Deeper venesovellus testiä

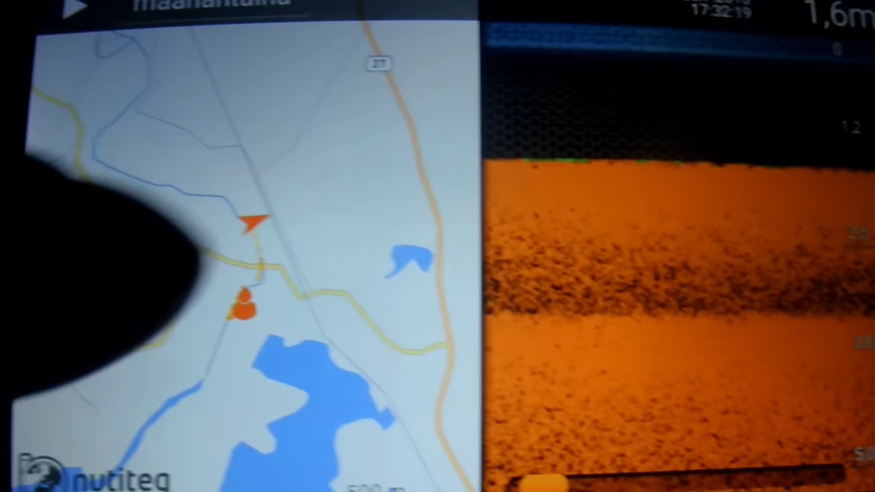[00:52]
Joo, elikkä tässä näkyy nyt kartassa, kartta tässä ja se on tallentanut tänne kaikki tiiot tästä pystyy sormilat zoomailmaan ja
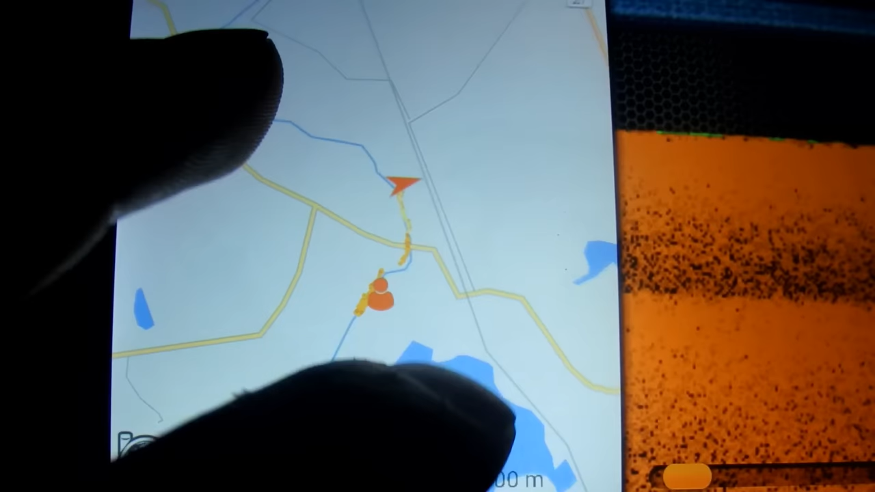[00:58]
kääntelemään tätä ja
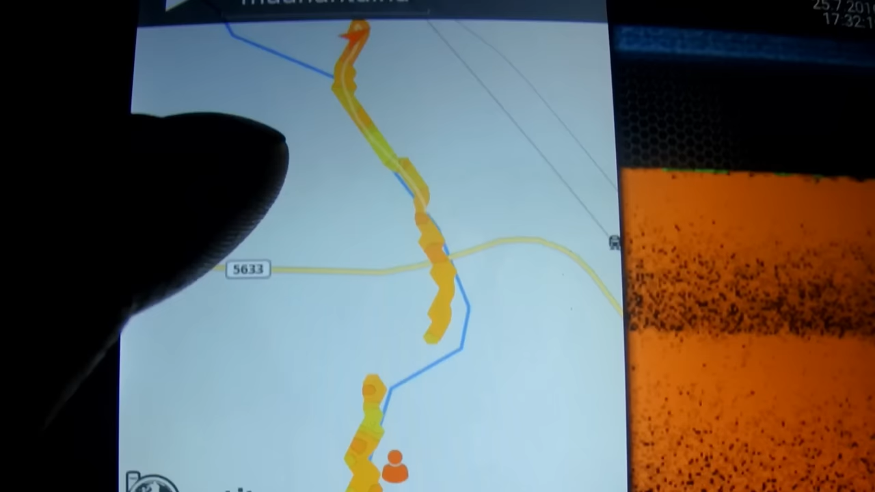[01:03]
tämä sininen tässä näkyy nyt tämä on joki
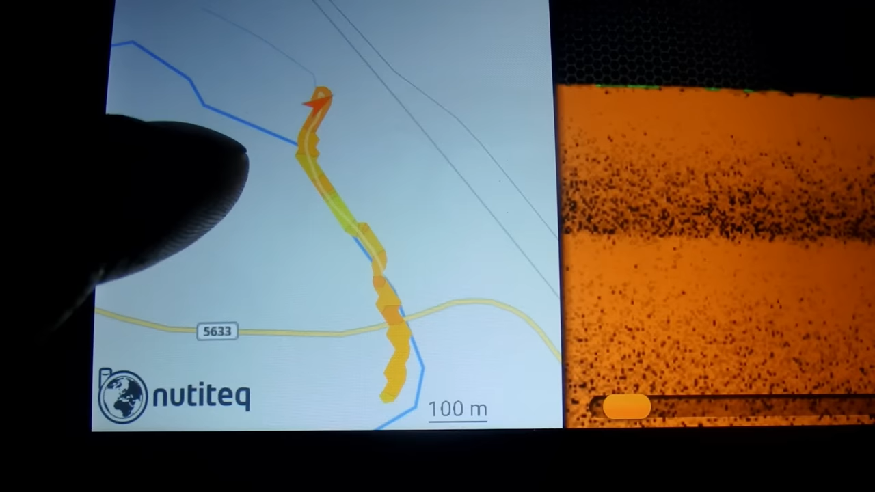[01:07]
joki ja tuossa näkyy tuo reitti, mitä minä olen tullut tuolla oli tuommoista pienempää uomua kävi ja tuota
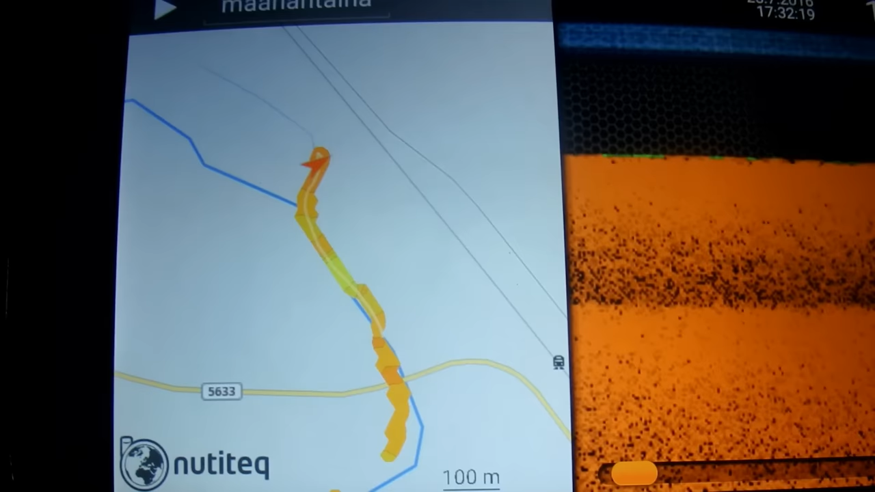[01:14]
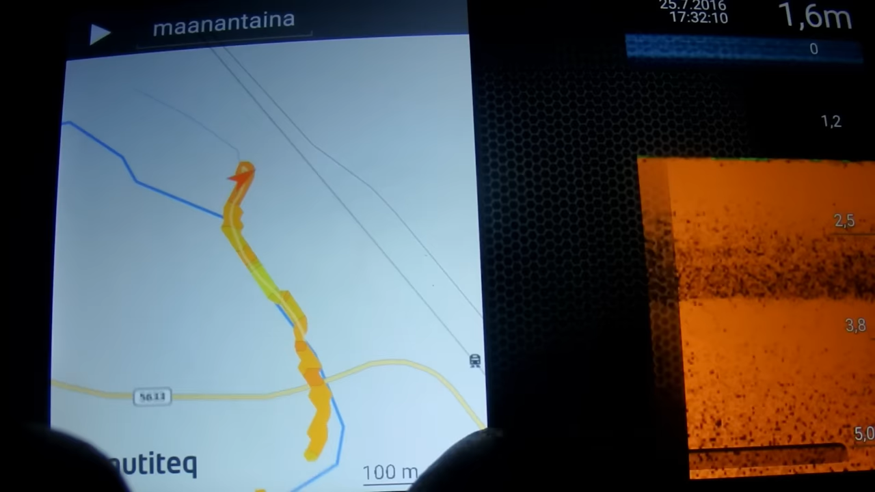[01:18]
On screen: depth 1.6 m
tuosta pystyy sitten tuolla
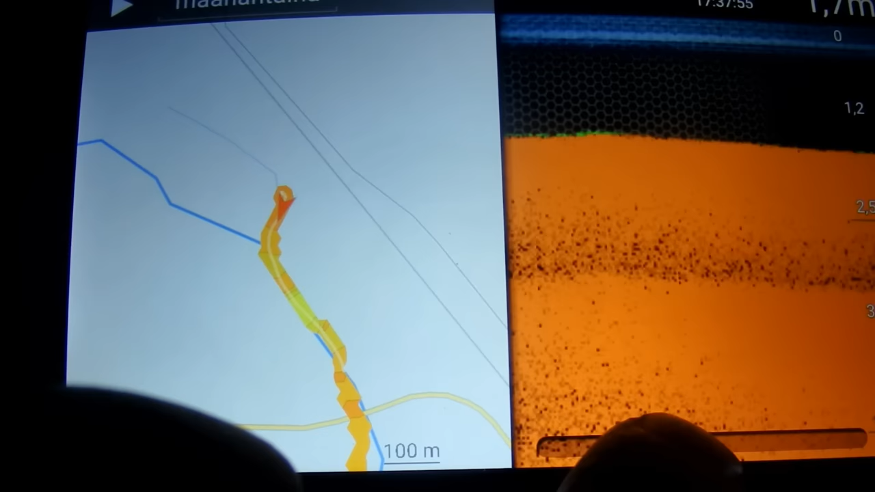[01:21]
tuolta näet nyt, missä se venee näkyy tuo punainen nuolu noin ja siellä näkyy sitten kaikki informaatio ja
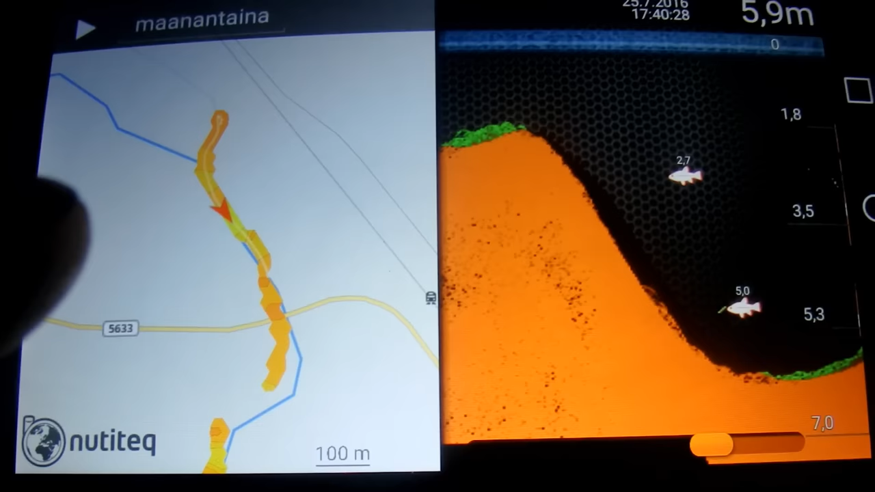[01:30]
On screen: depth 5.9 m
ajella on näin paikkoja mitä haluaa selvittää ensin vennellä ja
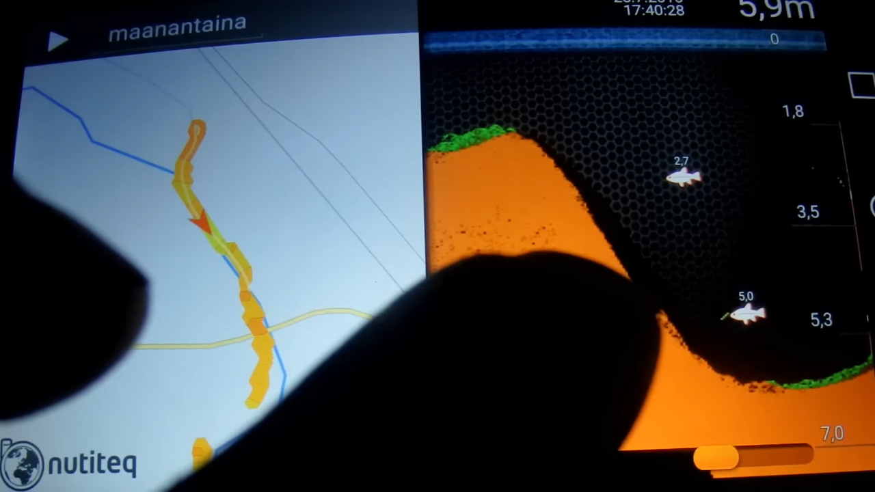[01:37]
On screen: depth 5.9 m
sitten venänsä jopa vaikka siinä kupin kahvia ja tota
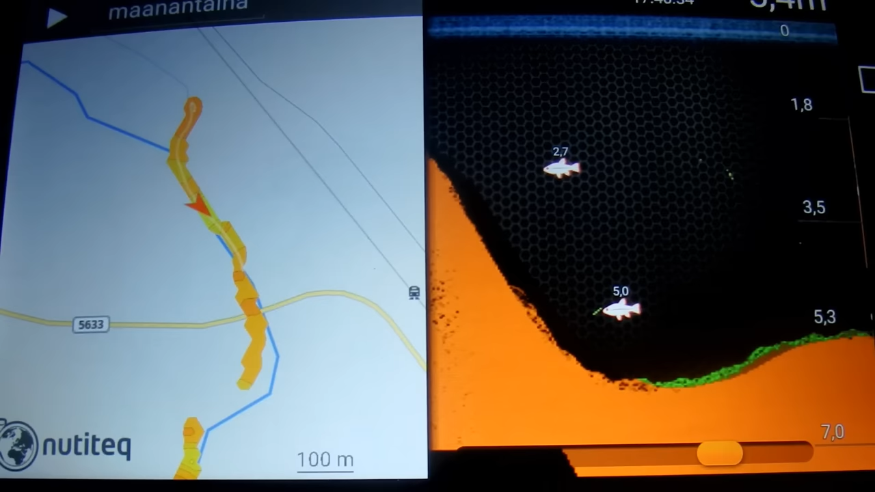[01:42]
tutkii näitä ja sitten katsotaan aha siinäpä on paikka tuossa 5,4 metriä vettä ja
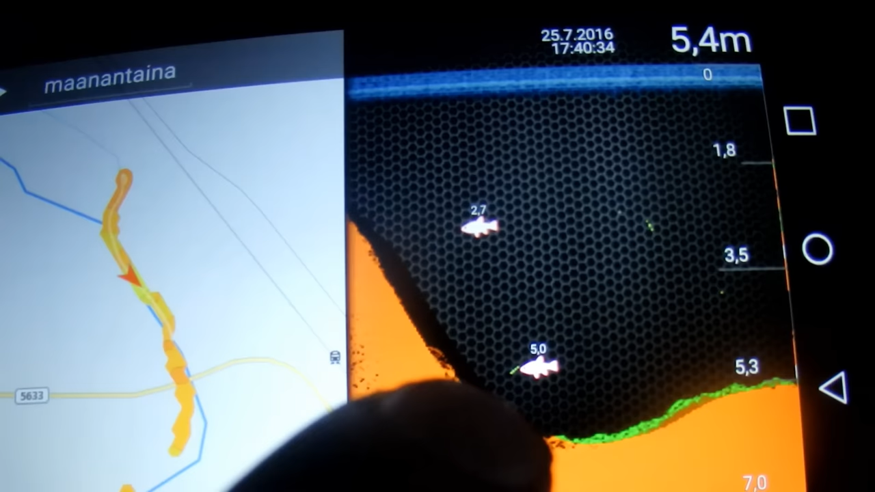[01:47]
On screen: depth 5.4 m
siinä on tuollainen monttu ja 5 metrissä näkyy siellä kalaa ja toinen kala on siellä
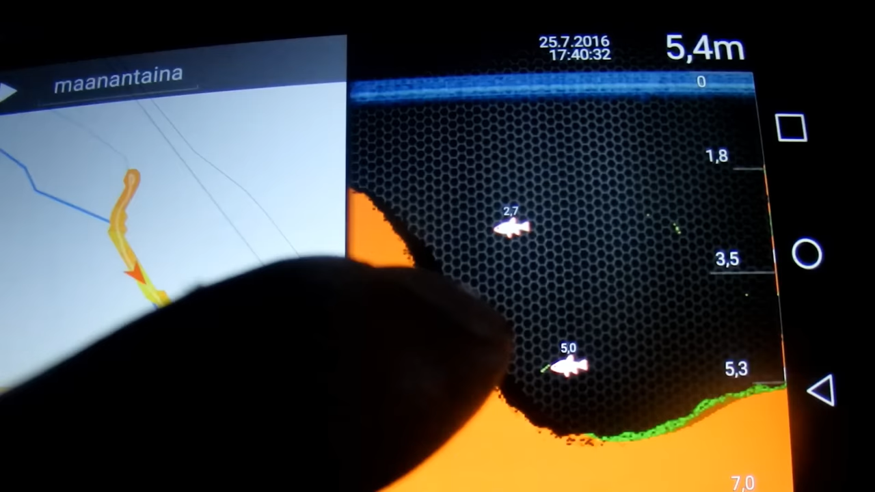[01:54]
On screen: depth 5.4 m
vielä 200 metrissä niin katsotaan aha lähtepä sinne koettamaan ja sinne voi jikiä että on vertikalijikiä ja näin kuin koettelemaan ja sitten täällä kartassakin kun täällä painaa sitten tuosta niin siellä näkyy nää näkyy näitä
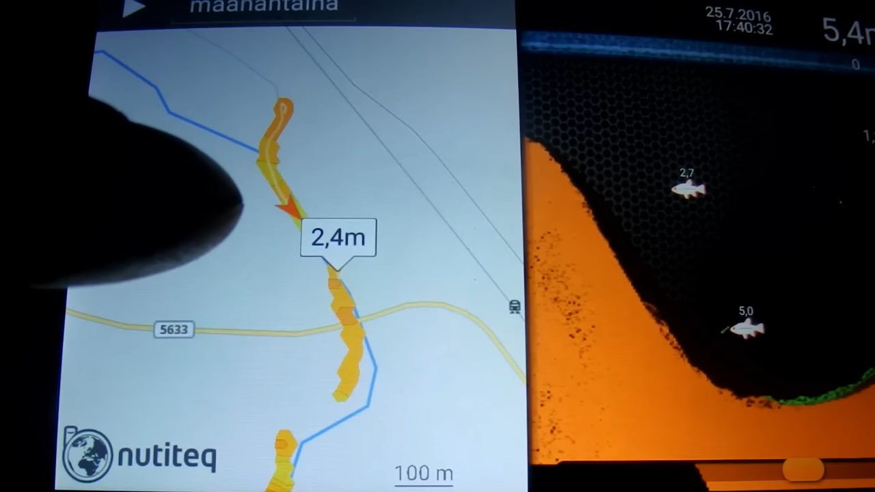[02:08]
syvyyksiä mitä se on tänne tallentanut
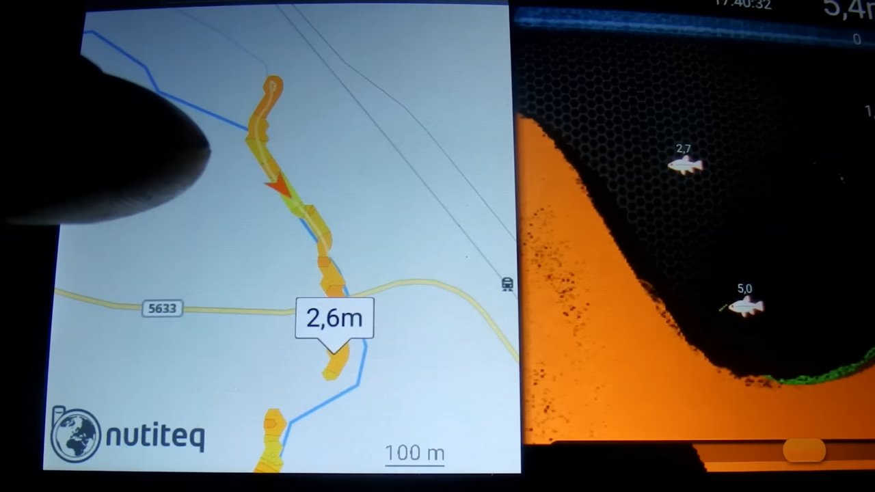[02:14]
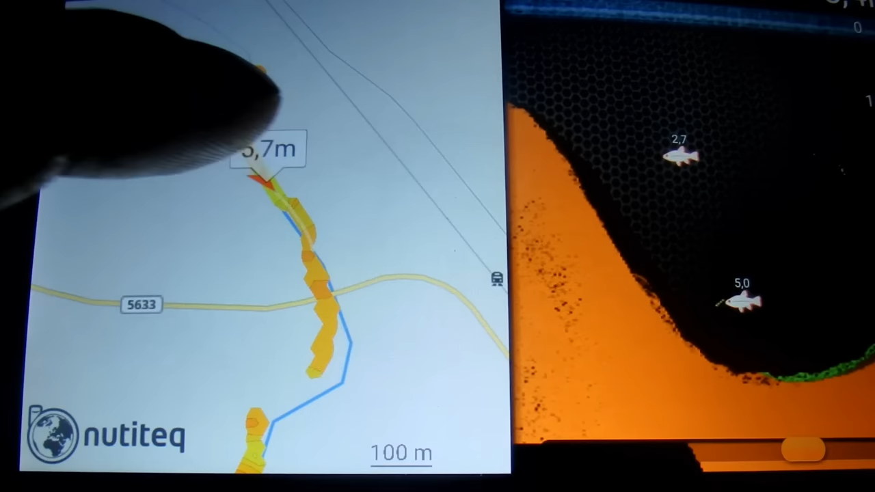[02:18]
se minusta on kätevä ja tuolla näkyy aikaisempia tuolla
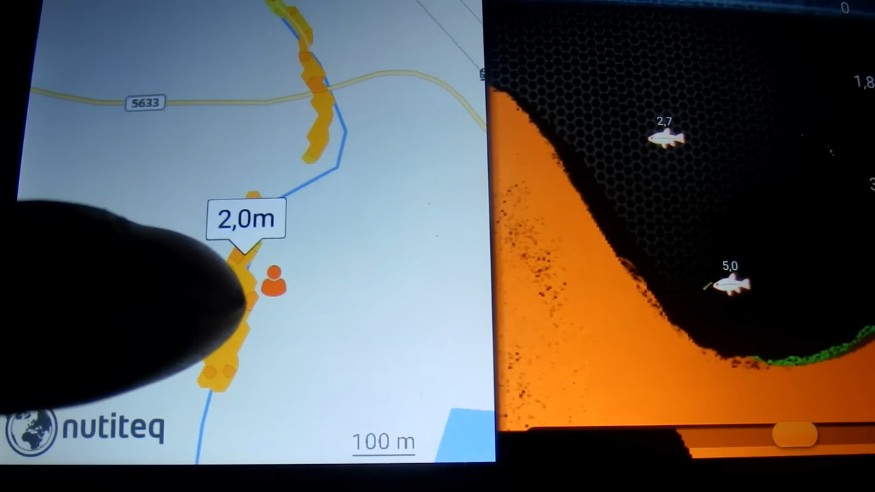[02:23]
näkyy kansan syvyyksiä missä on ajeluja
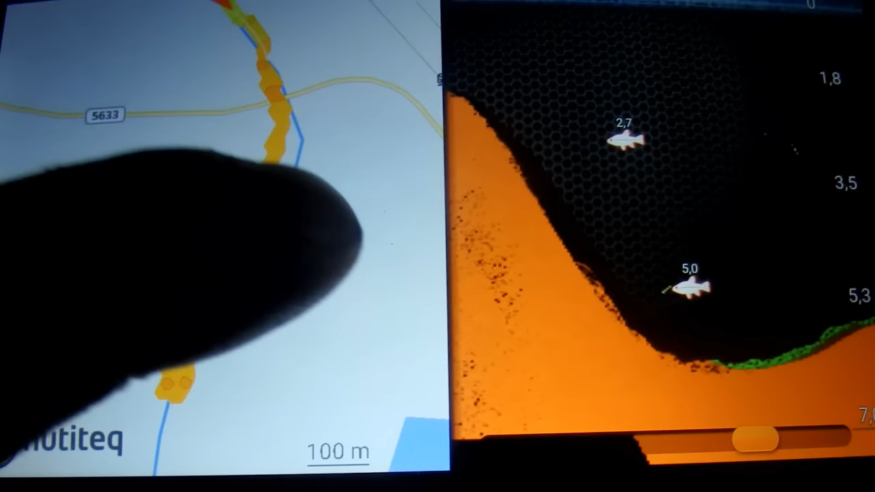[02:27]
ja sieltä voi tutkia ja
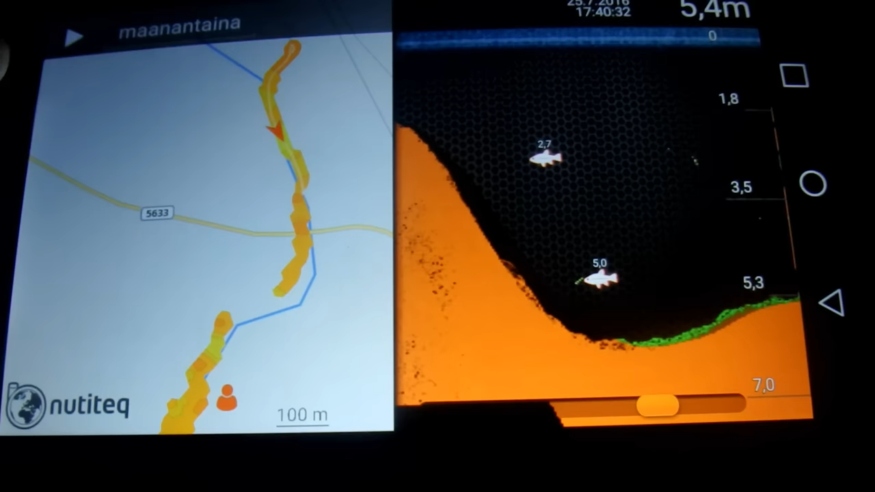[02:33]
On screen: depth 5.4 m
ajeluja ja noin tutkia erilaisia alueita ja
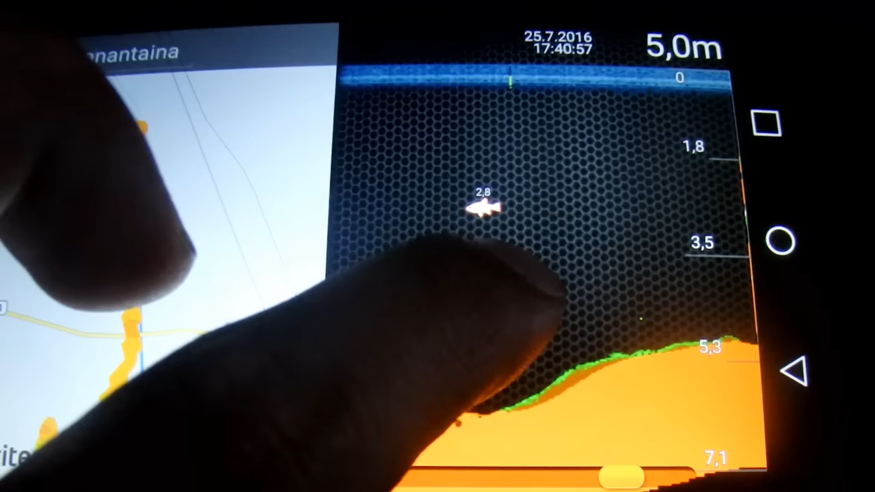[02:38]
On screen: depth 5.0 m
kaikki tallentuu tänne riippuriin tuosta ku